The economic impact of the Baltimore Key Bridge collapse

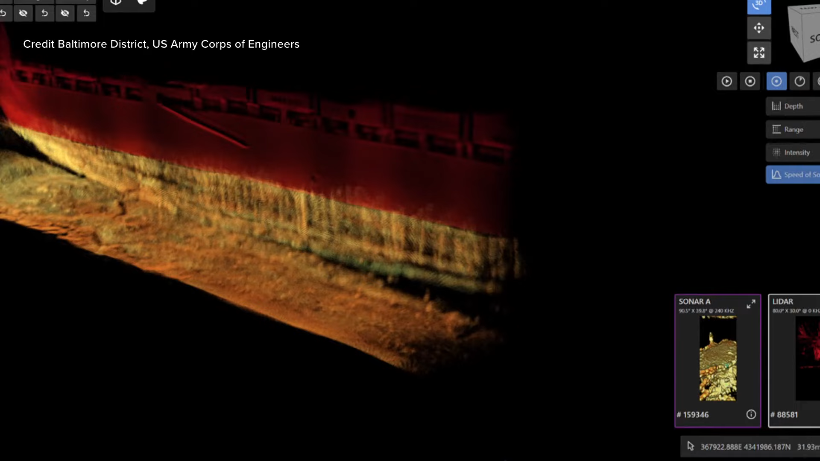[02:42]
Army Corps of Engineers statement. Twisted girders laying on the bottom of Baltimore's 50-foot harbor are still attached to the steel and the concrete.
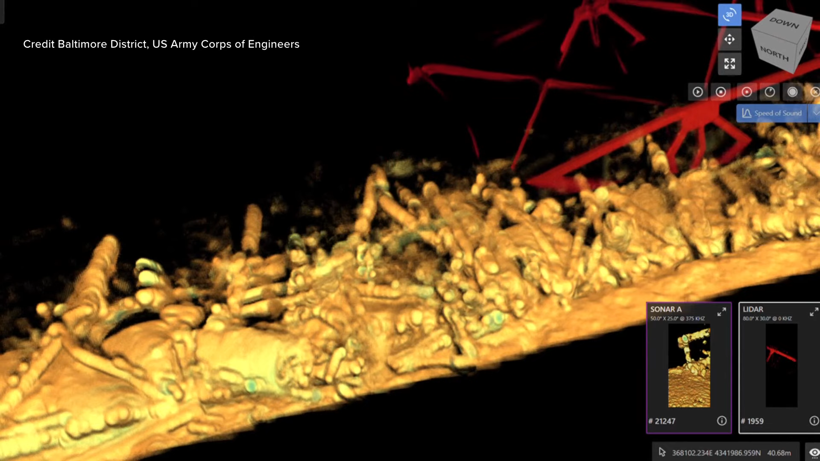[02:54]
We just had a briefing from the U.S. Army Corps of Engineers general who's in charge of this.
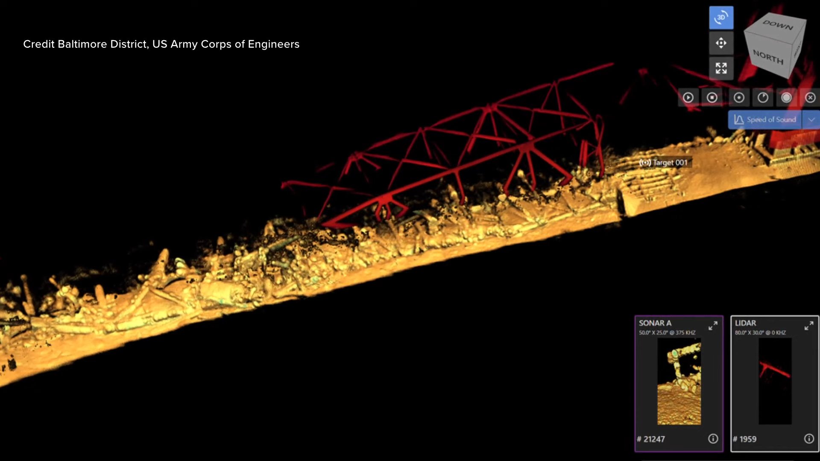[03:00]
She described what the divers are seeing down on the bottom as pancaked material, and they did not see any evidence of any vehicles which may contain the victims of this bridge collapse who have not yet been recovered.